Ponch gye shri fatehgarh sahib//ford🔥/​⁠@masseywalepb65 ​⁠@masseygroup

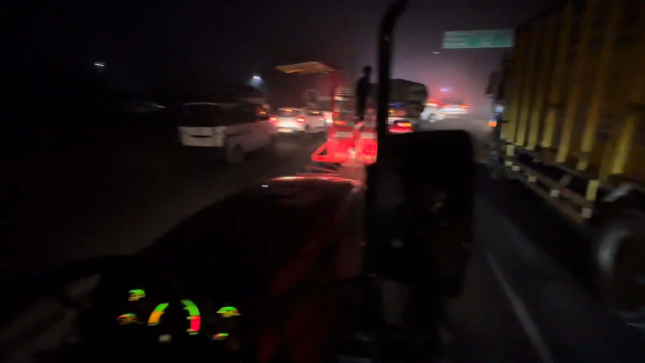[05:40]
ਮਸ਼ੀਨ ਜੀ ਪਾਉਣ ਆਏ ਸੀਗੇ ਰਾਤ ਨੂੰ ਮੱਕੀ ਬੀਜਣ ਵਾਲੀ। ਹਨੇਰਾ ਵਾਲਾ ਹੋ ਗਿਆ ਜਾਮ ਚ, ਇੱਥੇ ਖੜੇ ਸੀਗੇ।
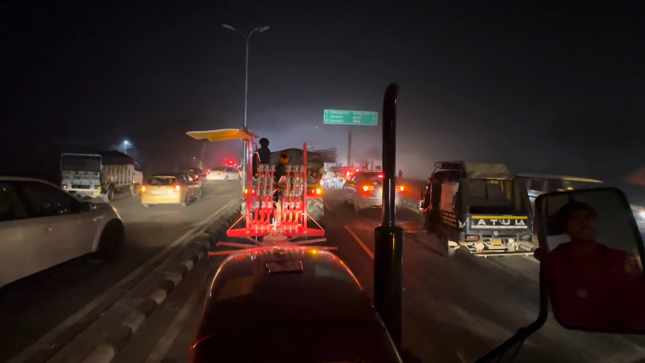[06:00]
ਧੁੰਦ ਬਹੁਤ ਹੈ ਇੱਥੇ ਦੇਖੋ, 4 ਕਿਲੋਮੀਟਰ ਹੈ ਫਤਿਹਗੜ੍ਹ ਦਾ।